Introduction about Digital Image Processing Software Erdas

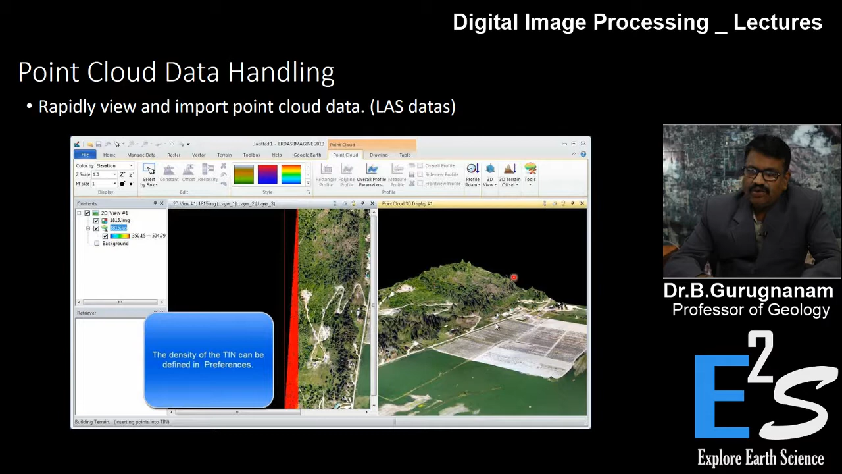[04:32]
is the recent area how last data it's being taken and then you see you can have a real look up that how the nature of the surface you now you can quantify you can estimate whatever you want to play with point line and polygon information you see you look up the lidar
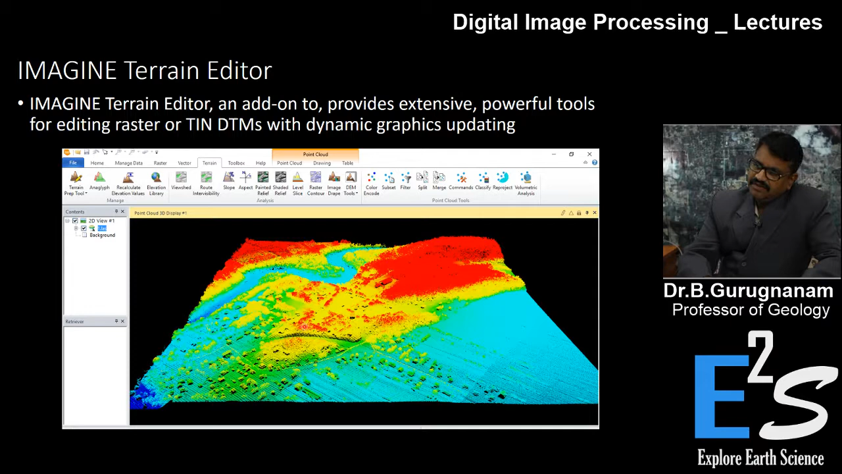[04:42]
point cloud 3d display which is more useful nowadays for all planners and the image classification it will do very excellently